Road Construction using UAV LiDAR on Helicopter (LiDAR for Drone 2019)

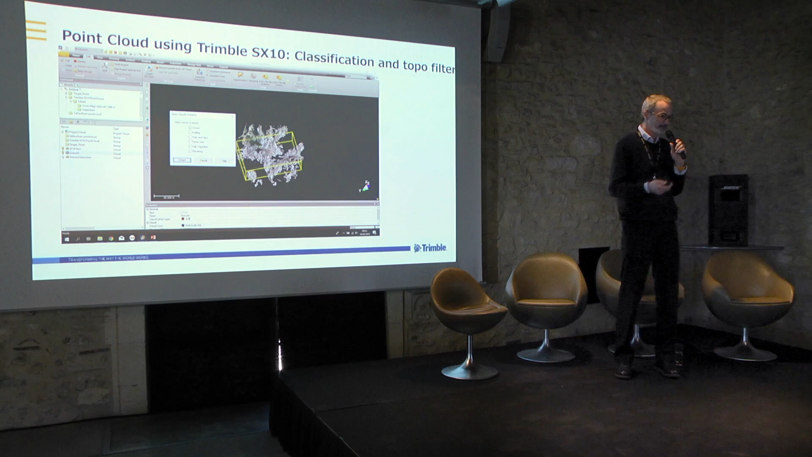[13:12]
So, mostly outdoor in that project. So, we just extracted the ground. It was possible to extract like buildings, poles, signs, power lines and vegetations. Automatically, in a matter of few seconds or minutes, depending on the size of your database. Then, sometimes there are still some little outliers. So, we have like a filter, a topography-based filter to also get to a much cleaner point cloud. It's very important before you produce any contours or volume to get a good point cloud.
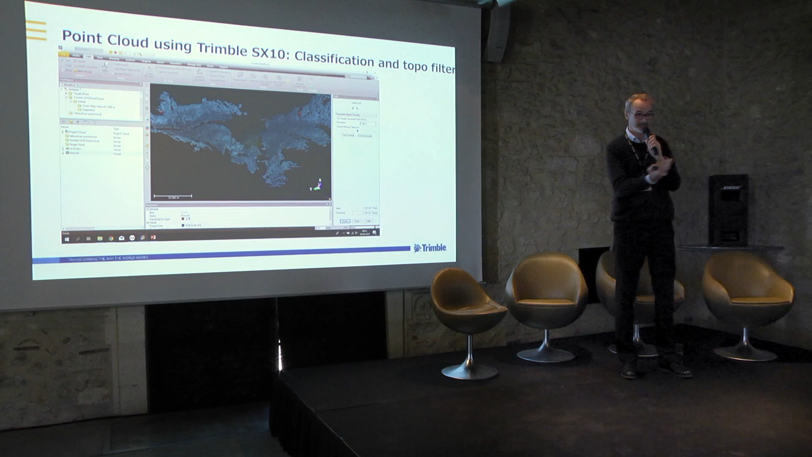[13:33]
If there is some noise or parasite, it will give you like some spikes in your mesh or DTM.
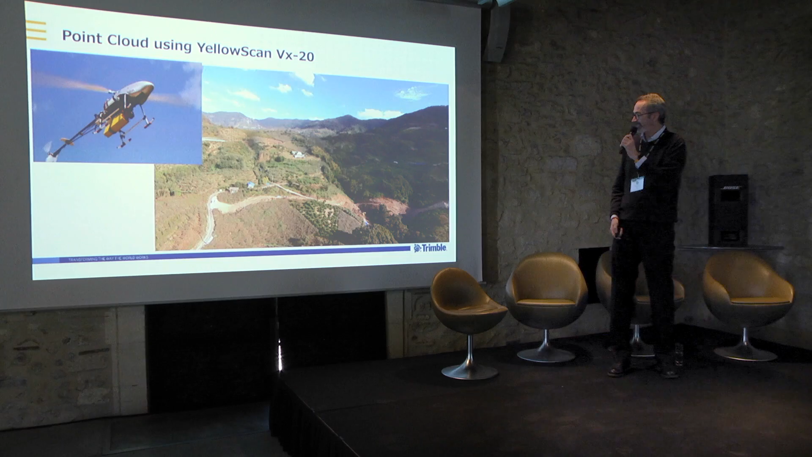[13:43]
And then, with the yellow scan VX20, so, they could cover the whole area in a very short period of time. So, that's the data, including vegetation, the ground and so on.
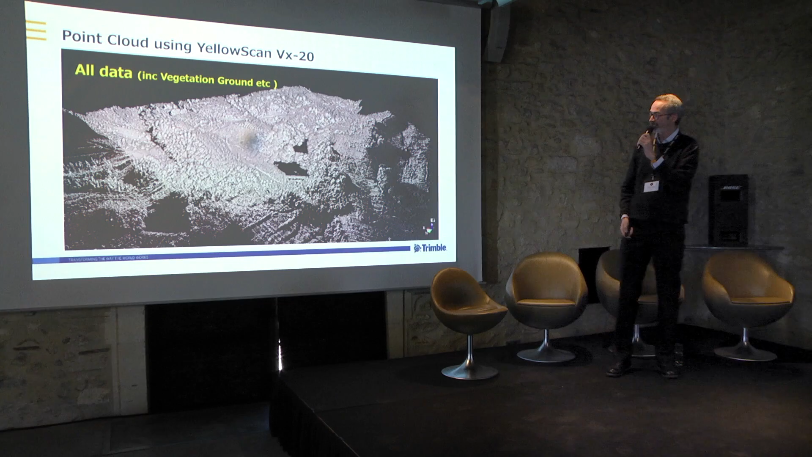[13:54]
And then, they could run the classification filter to extract just the surface itself. And I think they also did some sampling because they wanted to create a DTM. But as you know, if you get like 10 million points or 100 million points, you multiply by 2 for the size of your mesh.
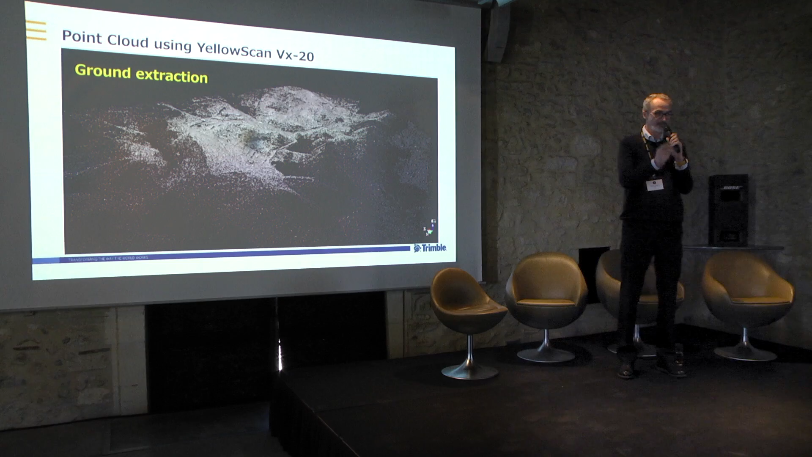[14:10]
And I just created that slide because it's fairly interesting, I think, to see in green. That's the SX10 area. In yellow, that's the yellow scan area. So, with all the trees in the mountains. So, pretty perfect combination. And to enhance that, I made some cross-sections. You can see at the bottom, I don't know if you can see clearly in the back, it's not... You can see in yellow the cross-section, so the plane coming like this.
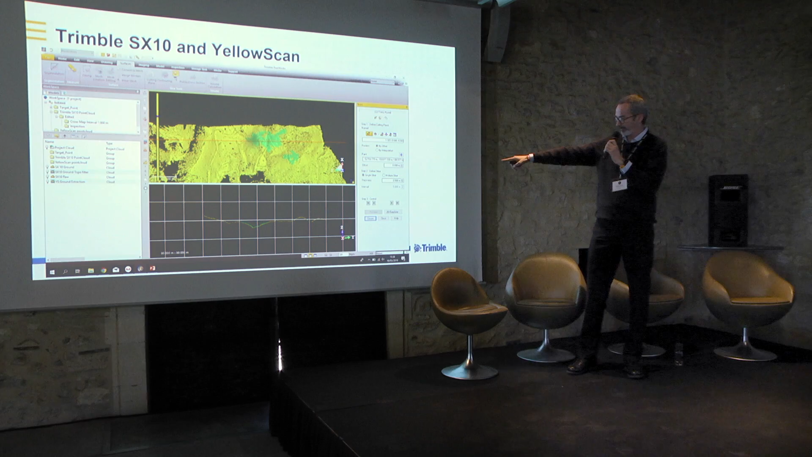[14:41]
And yellow is the yellow scan. That's why I picked yellow. Sorry, it's not floating. And in green, the Tumorless X10. So, you can see the difference is like, they really act together.
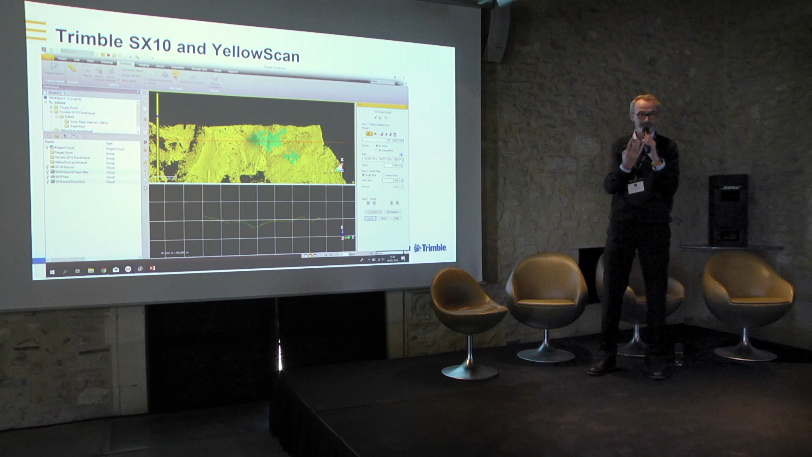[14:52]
Like really well together, those two hardware. Those two point loads, sorry. And then, we could just create some surface.
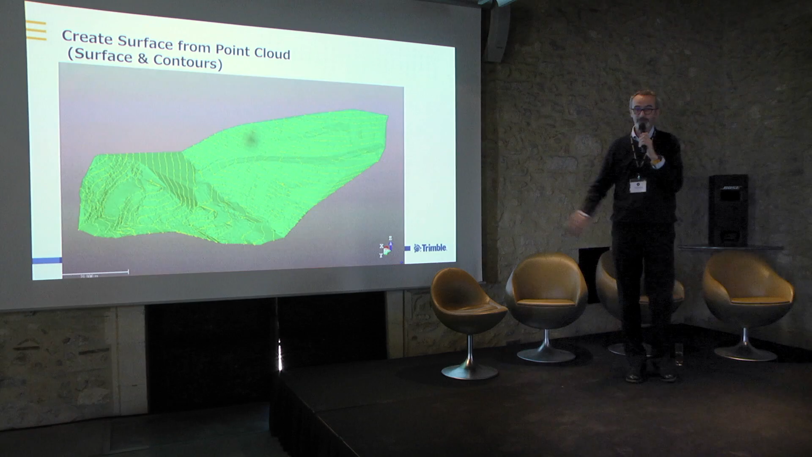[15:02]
That was the goal of the project. And some contours. That's what the client wanted. And also, they wanted to compare all this with the design. So, you can see it's a nice one between the survey.